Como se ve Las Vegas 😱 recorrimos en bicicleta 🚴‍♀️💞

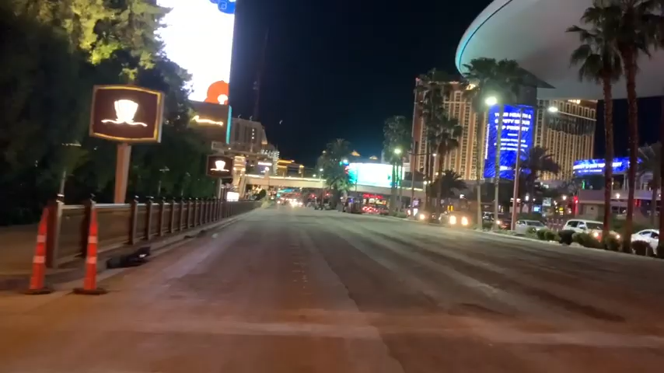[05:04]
Bueno, aquí va mi marido. Salúdame. Ay, no crean que soy muy buena, no crean. Aquí voy a duras penas. Sobreviviendo. Andando en bicicleta en el strip. están arreglando la calle, entonces está cerrado este lado de la carretera. Aquí va Amber. ¡Yay!
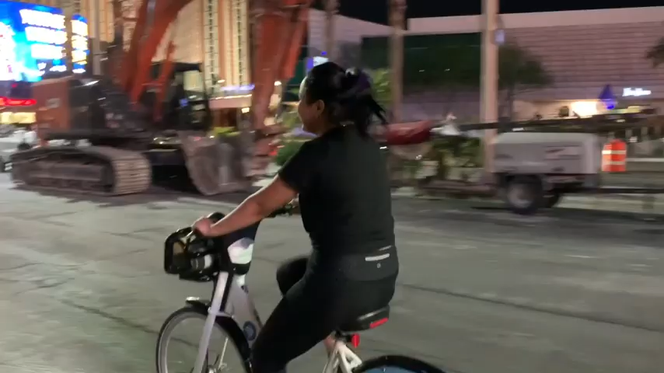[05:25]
Aquí va Amber. Ya mi esposo.
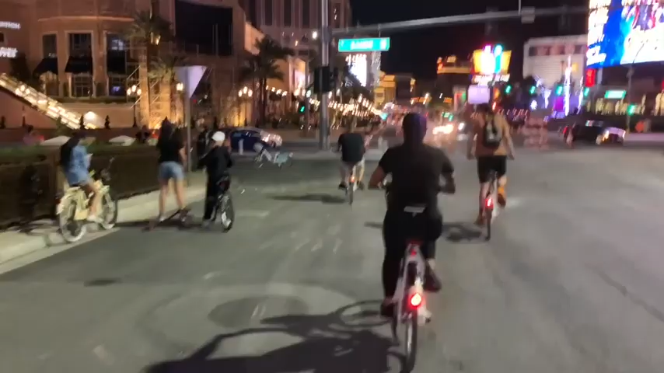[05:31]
Y aquí vamos todos. Ay, si ya nos vamos a parar. Las dejo porque no sé frenar. ¡Ay!
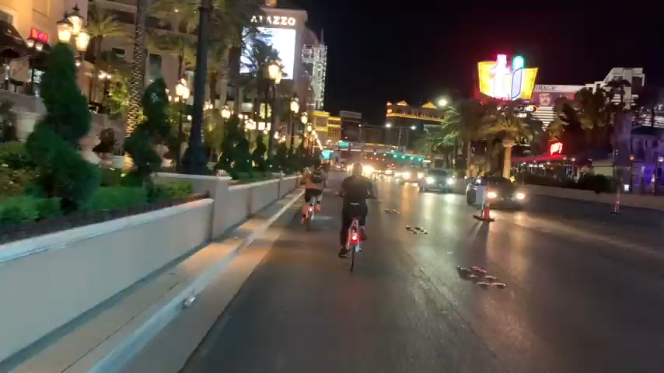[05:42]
Allá va Amber. Me van dejando. Ay, espérame. Se me va. Bueno, aquí vamos enfrente del Treasure Island.
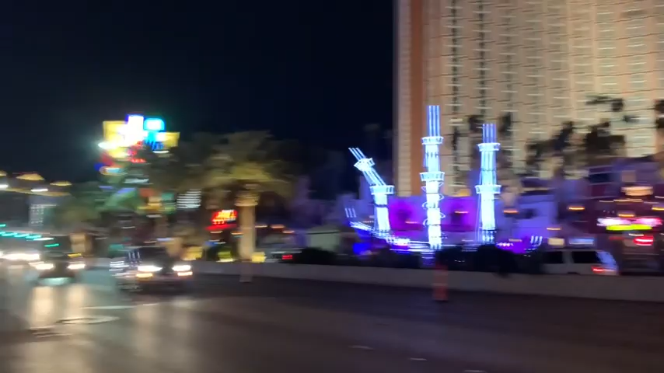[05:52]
Quién sabe si podamos ir por aquí o no, pero ya aquí vamos. Si no nos dan ticket. Miren qué bonito se ve.
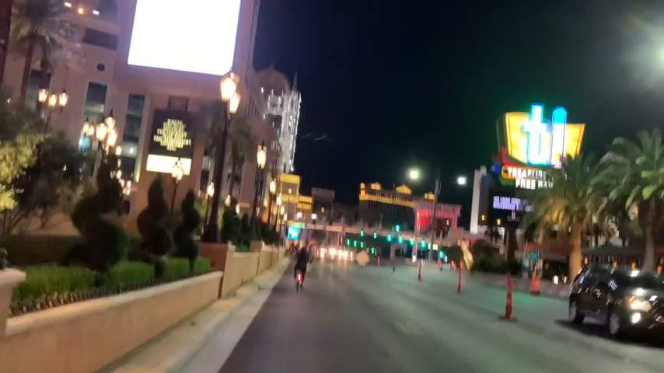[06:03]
Aquí yo voy. Mi bicicleta. Ay.